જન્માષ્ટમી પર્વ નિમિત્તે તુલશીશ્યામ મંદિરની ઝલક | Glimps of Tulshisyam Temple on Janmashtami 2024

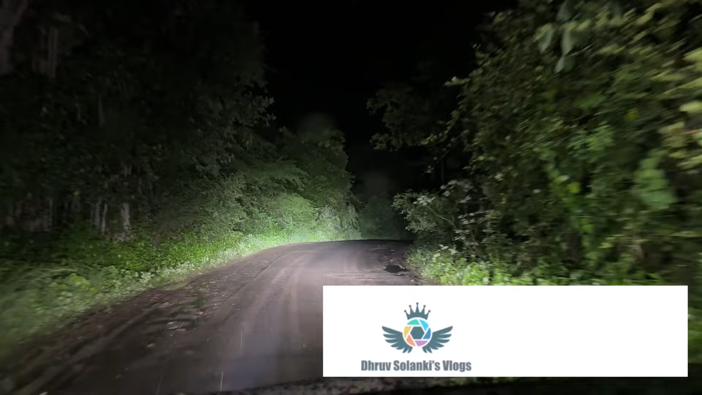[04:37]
તો મિત્રો, મંદિર દર્શન કરી આરતી લઈ અને આપણે પાછા દીવ તરફ આગળ વધી રહ્યા છે.
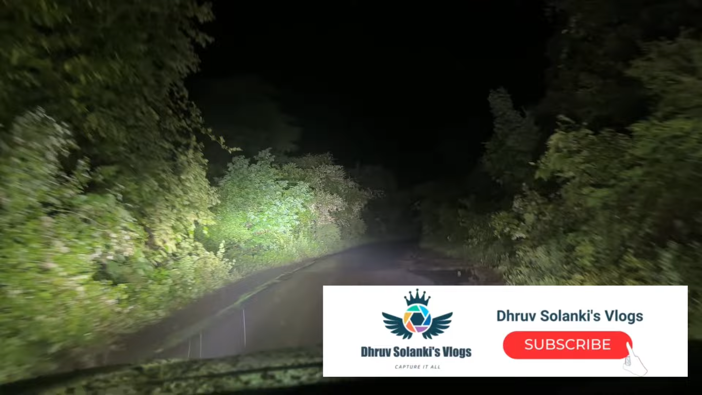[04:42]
વરસાદ ચાલુ જ છે અને રસ્તાની હાલત પણ ખૂબ જ ખરાબ છે. ચાલુ વરસાદે રાતના ગીર જંગલનો નજારો આપ જોઈ શકો છો.